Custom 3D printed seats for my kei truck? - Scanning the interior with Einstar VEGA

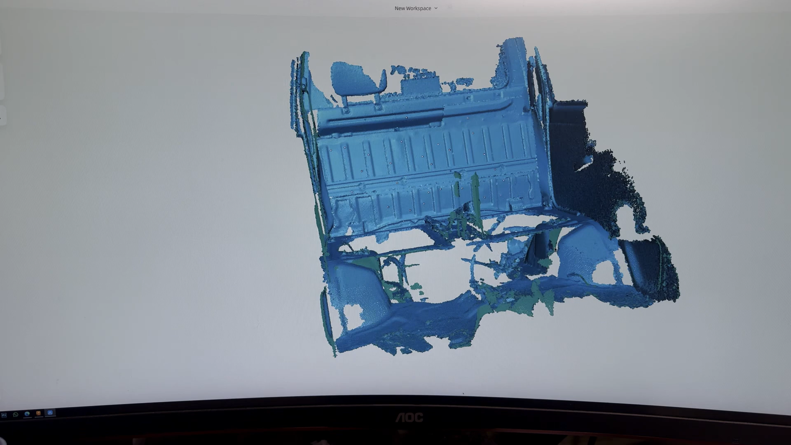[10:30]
you can see I've managed to pick up the handles which are black which is great I just need some idea of where they are so I can model around them for the center console
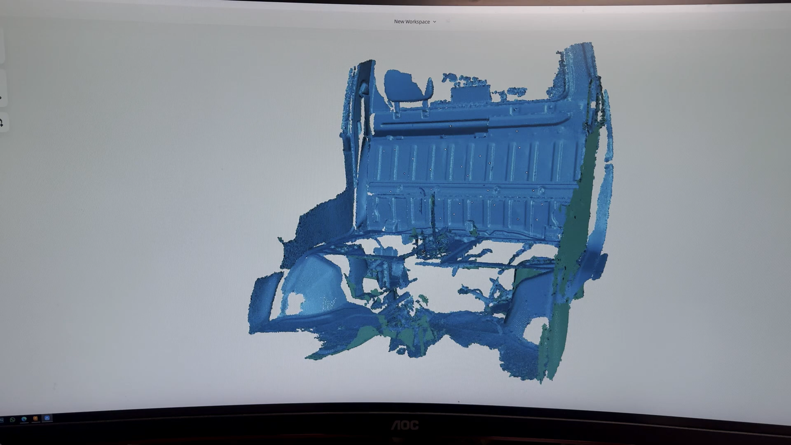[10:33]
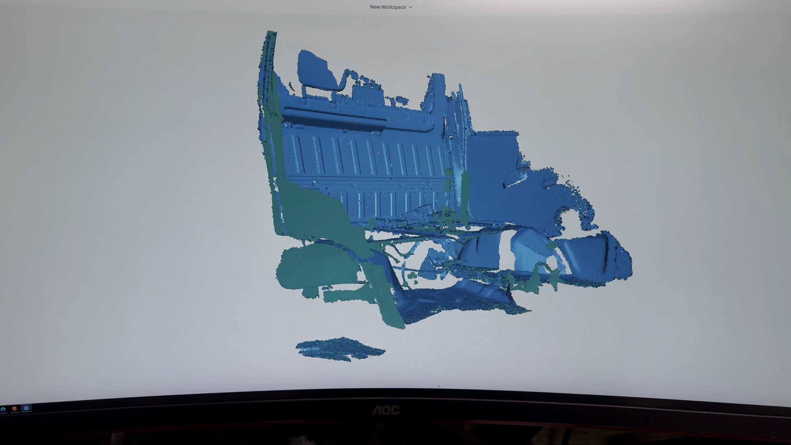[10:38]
and I've got everything I need so what I also want to do this is I want to align it I want to get
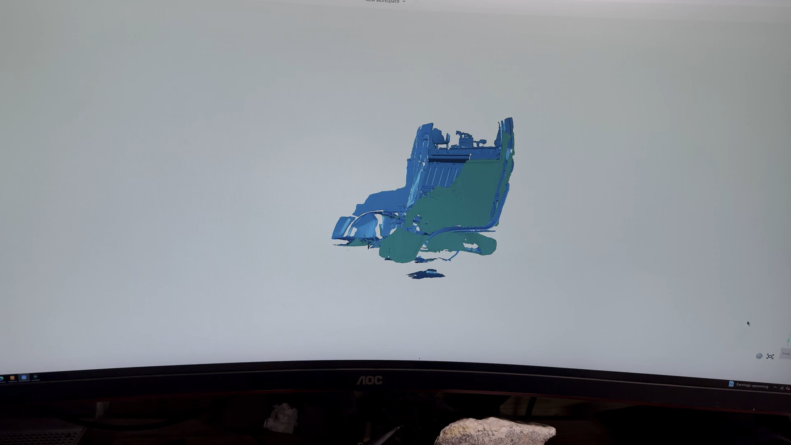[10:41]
as close as possible to the xyz where the truck's sitting this is kind of sitting wonky at the
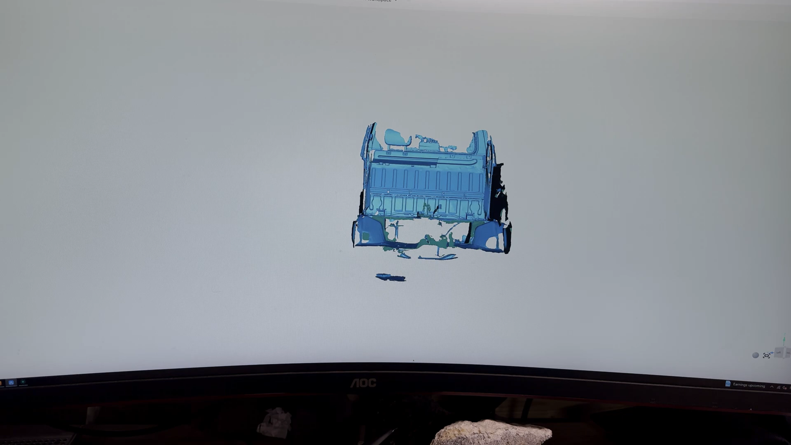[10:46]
minute so what I need to do is go to the
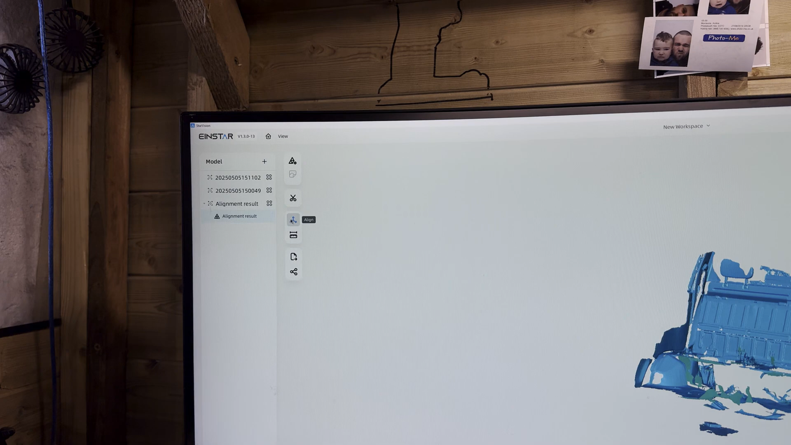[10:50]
align tool up here it brings up three views and in these views we can now start rotating things and
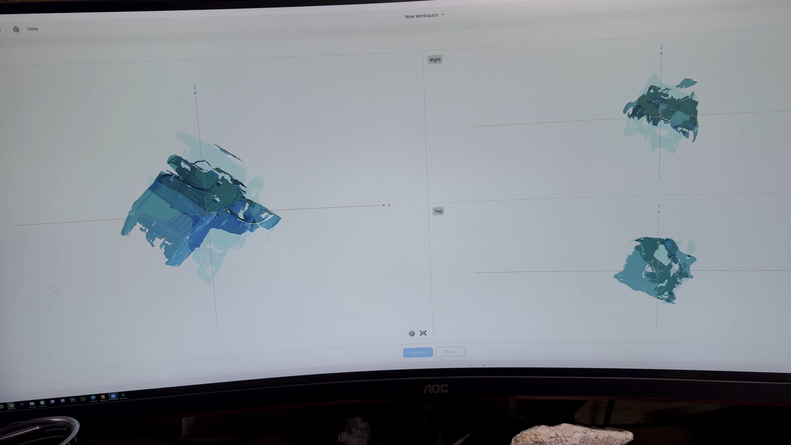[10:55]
moving them whichever way we want so I want to get this as close as I possibly
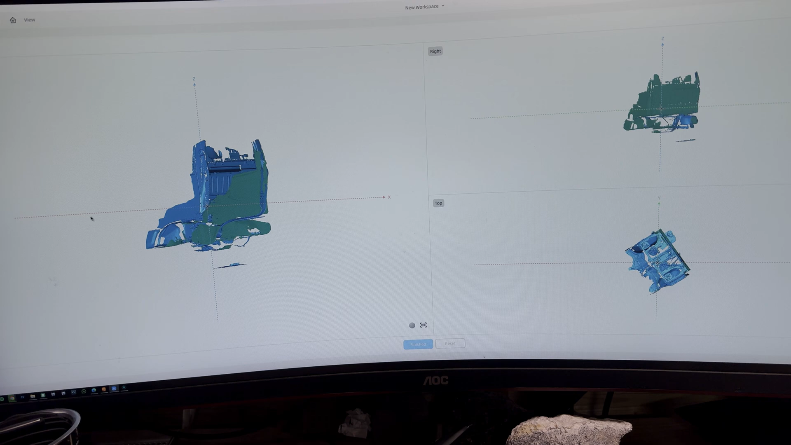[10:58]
can to be in level so to do so we can click and drag stuff over here
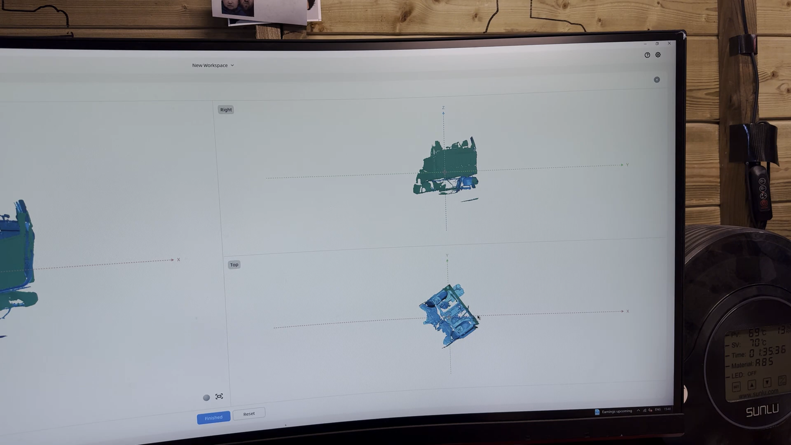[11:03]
align it that way tilt it back a little bit
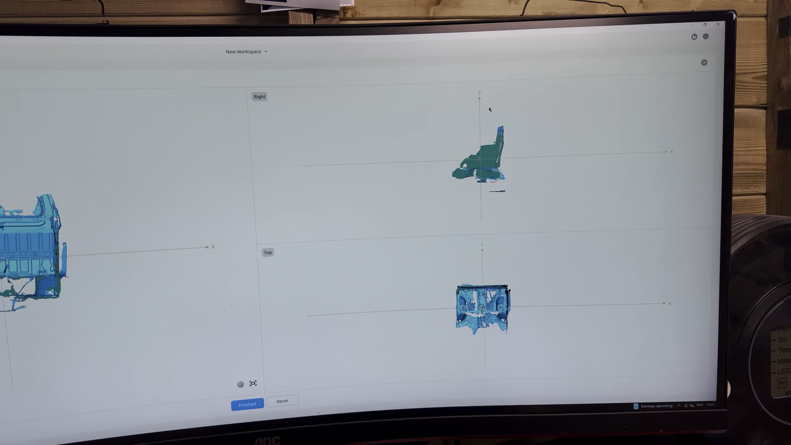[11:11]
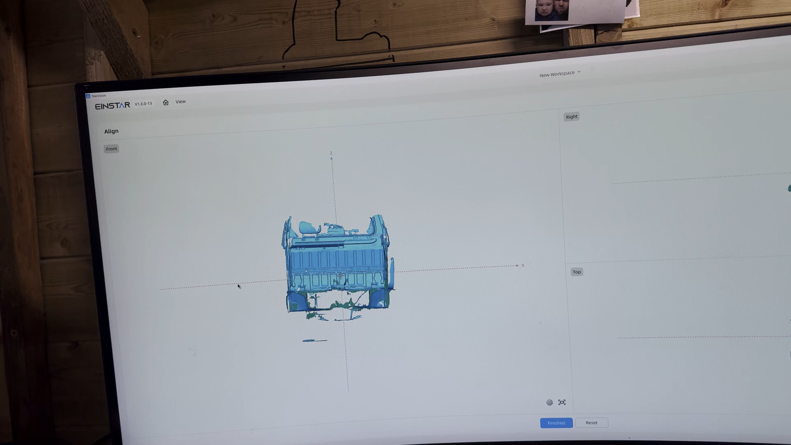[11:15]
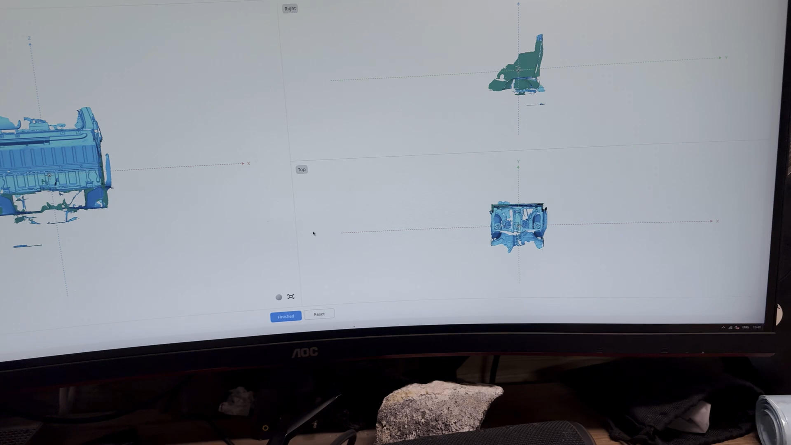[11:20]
there we go now this should have was a nice centered view
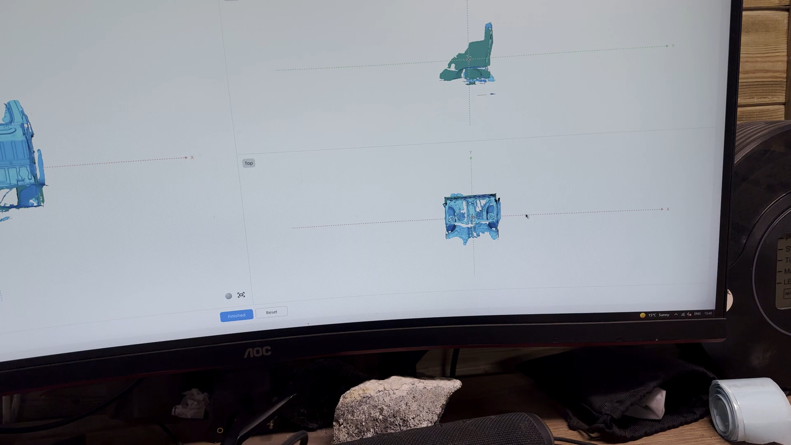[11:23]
just align through the struts I don't know if you can see in here but use these bolts on the outside we've got one here and one here align them
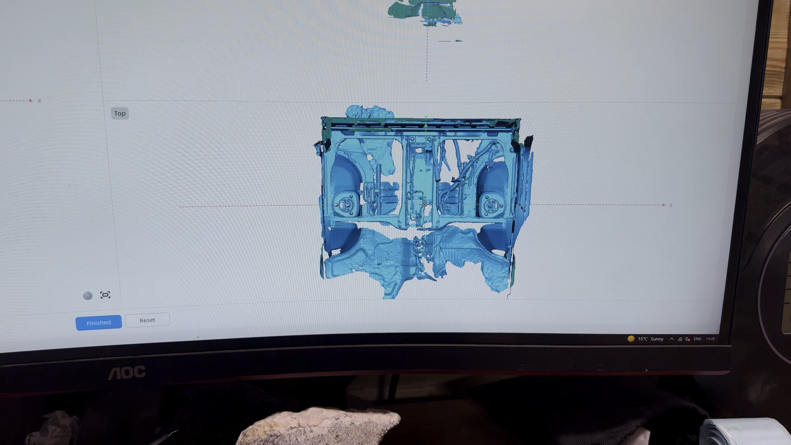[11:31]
the seat that's kind of horizontal
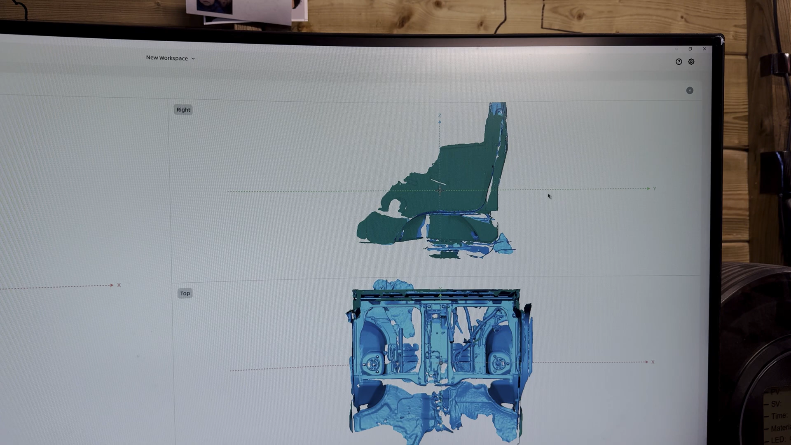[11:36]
that's fine and then this too we are
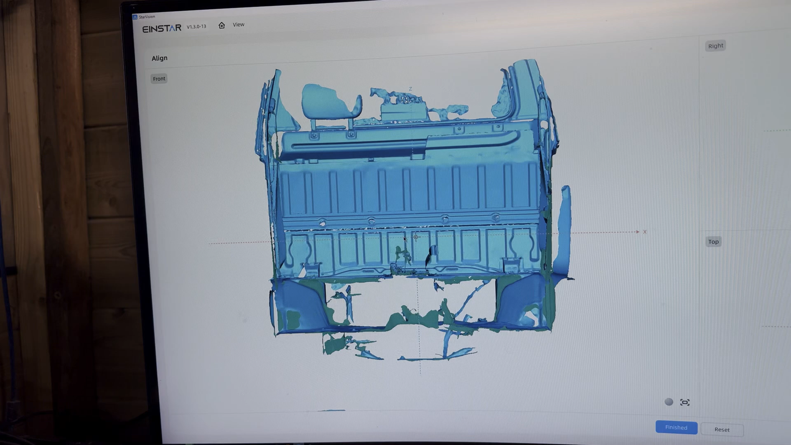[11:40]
pretty nicely aligned there so again hit finish on that
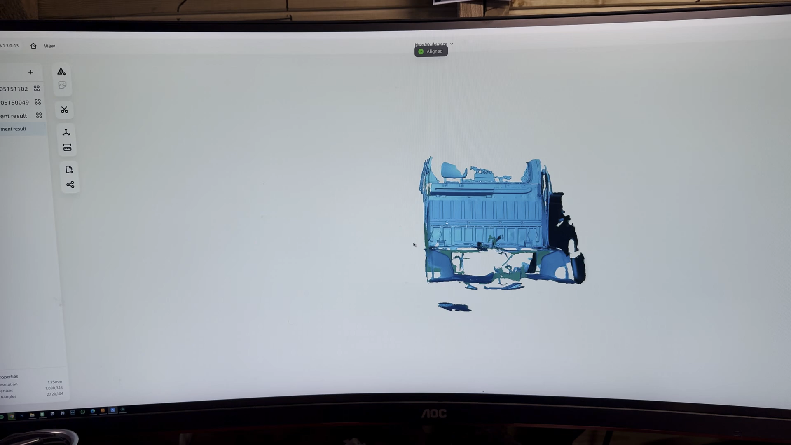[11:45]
and that's now we oriented our model so that's sitting basically
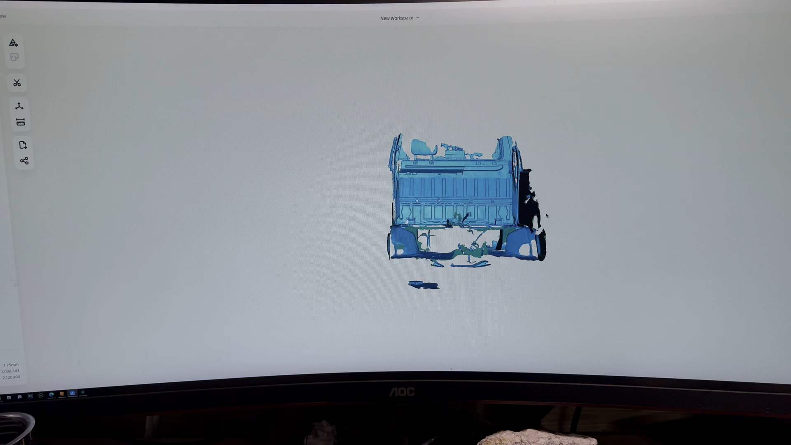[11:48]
the correct angle for us now for how we're beating the truck just makes things easier when it comes to modeling infusion when you know where the
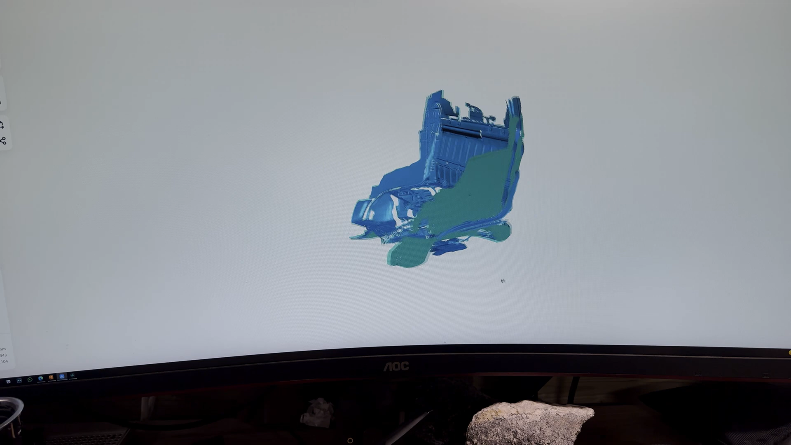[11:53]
floor is down here then it's easier to
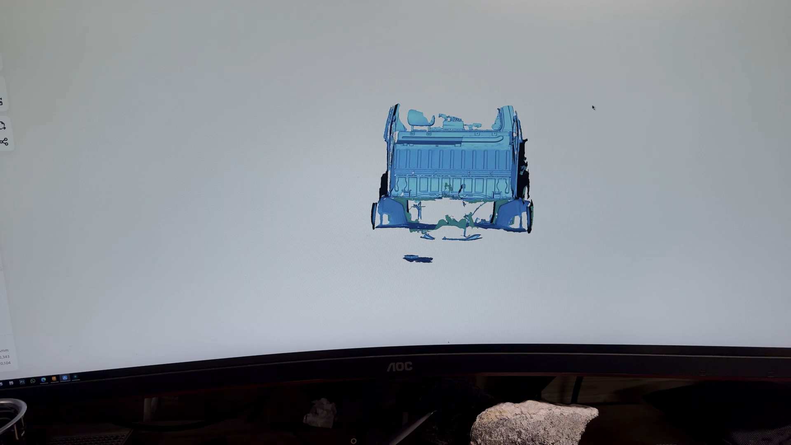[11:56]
model in your xyz planes now
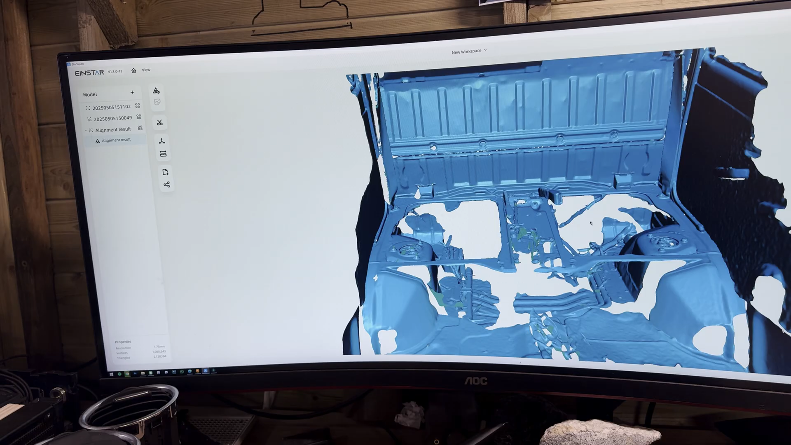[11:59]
that it's aligned I also want to just measure